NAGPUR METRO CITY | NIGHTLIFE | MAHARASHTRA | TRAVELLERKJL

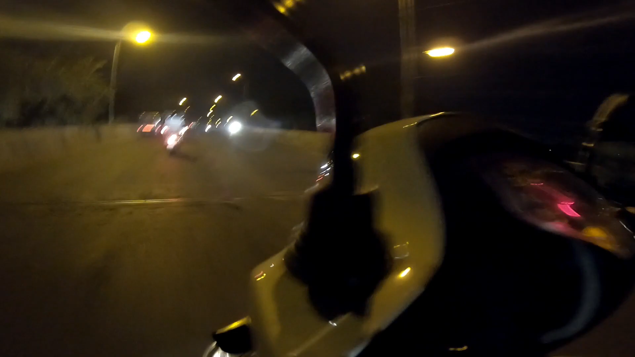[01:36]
आगे दिख रहा यही है रेलवे स्टेशन नागपुर का मेन।